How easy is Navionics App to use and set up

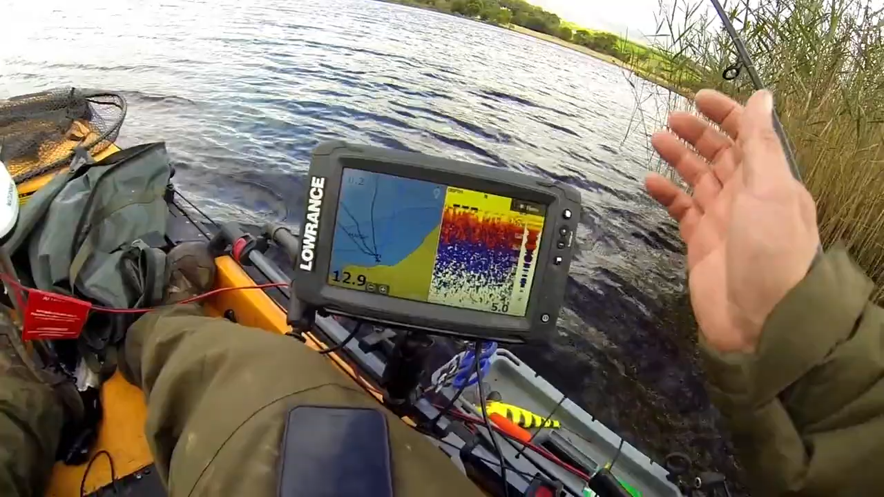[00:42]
so i understand my last video using the the lawrence it's the ti nine inch so check on our phone wi-fi is on go on your menu button down this side to settings as you scroll down you've got your wireless click your wireless you can see there internal wireless is on so at the top we're not connected so check on my phone got the wi-fi on my phone you don't find anything on here where are we your access point
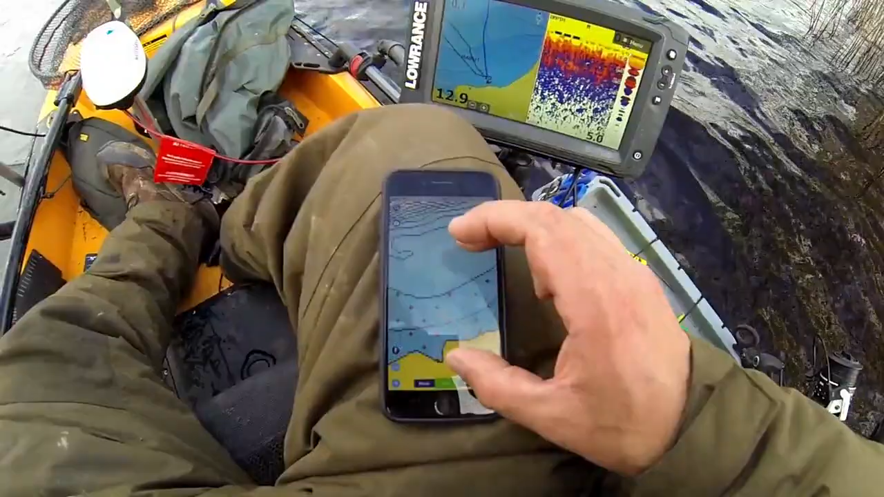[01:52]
connected to my lawrence unit so on your settings down here if you haven't got live on you can see parts of the map have disappeared here so if we click that that shows you as soon as you click start that starts recording i won't actually do it here because like i say we're in zero foot of water we're just sat against the bank so you just click start set off going and then it creates your maps which you can see here if